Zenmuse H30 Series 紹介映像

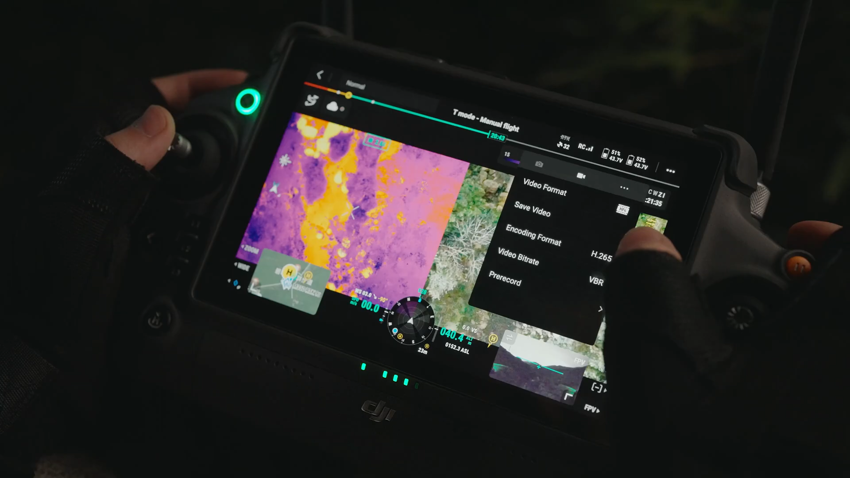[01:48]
The H30T features up to 30 seconds of pre-recording.
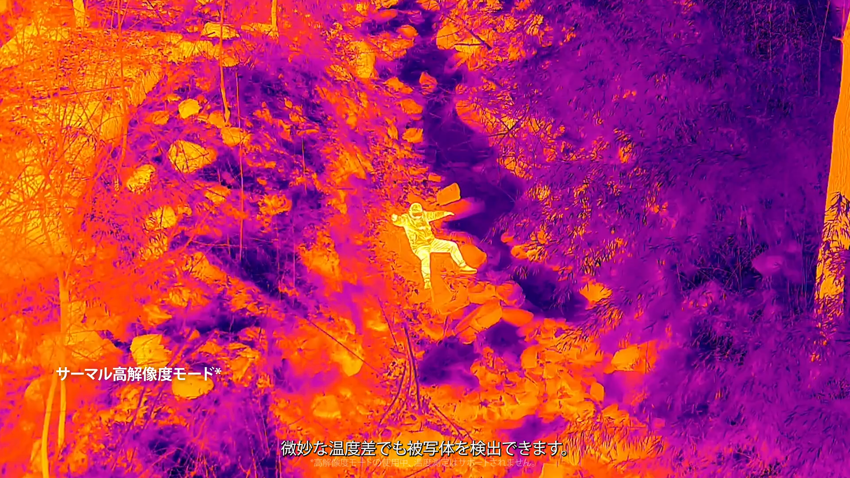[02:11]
for the detection of subjects with more nuanced temperature differences.
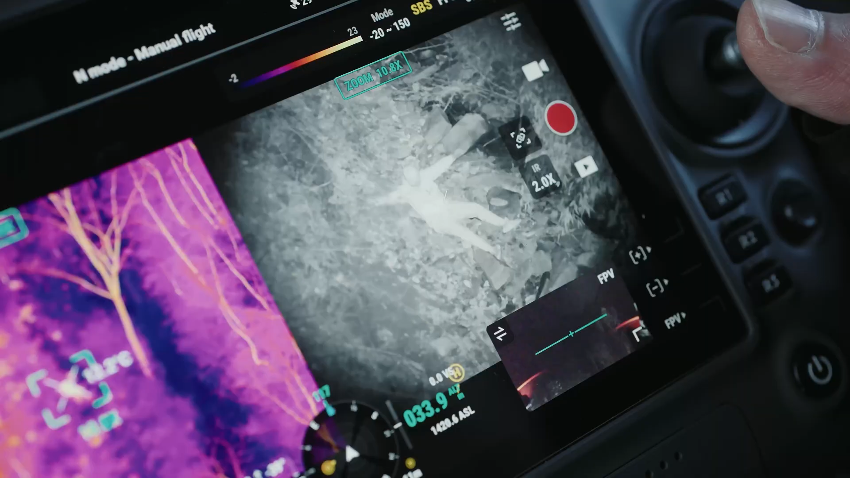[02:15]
This enables operators to more quickly locate subjects.